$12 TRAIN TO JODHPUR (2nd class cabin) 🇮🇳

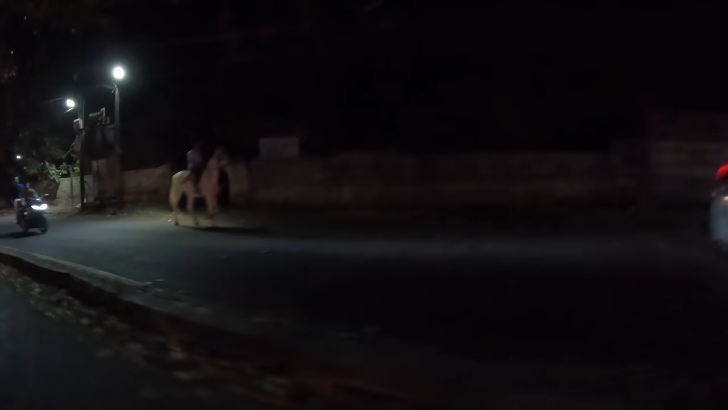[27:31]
right there hello nay nay oh more of them welcome to jaipur my friends namaskar